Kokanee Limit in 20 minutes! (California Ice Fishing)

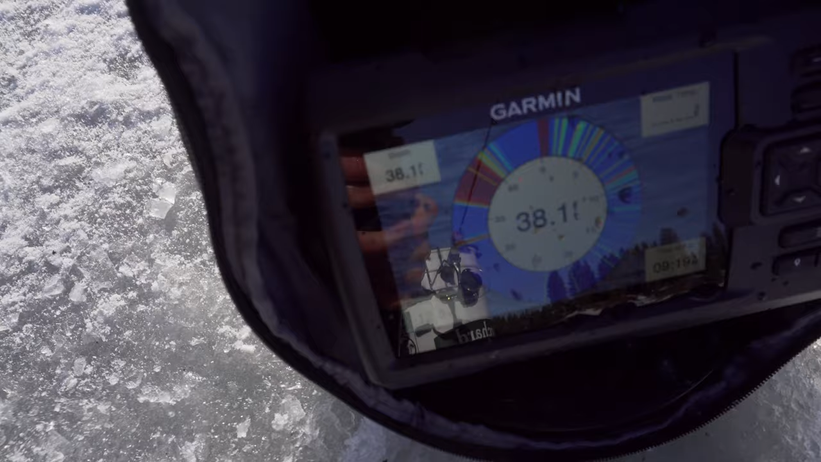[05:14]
Hopefully you guys can get a good shot here But see like see that right there. Those are all fish right there in the graph That's another fish moving up. That's another fish there every one of those little red every one of those lines like that right there That's a school of fish maybe only one or two fish But like when you get a bunch of red like that That's a whole
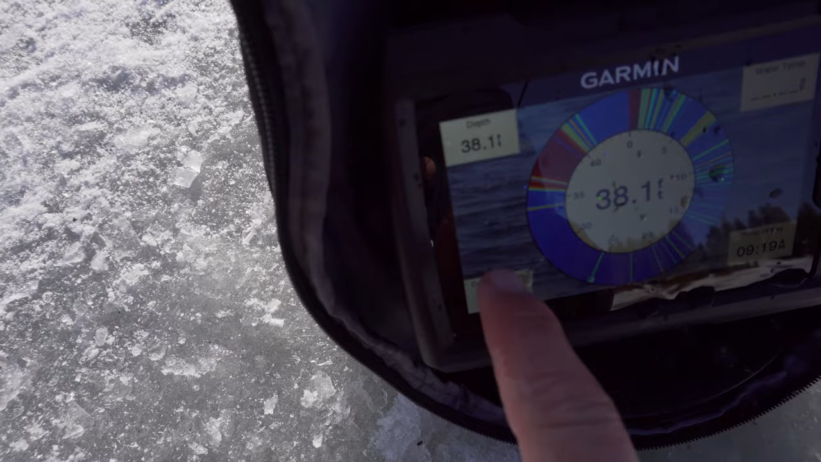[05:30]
school feeding in there and that's what i'm dropping my bait down to and that's what's hooking the fish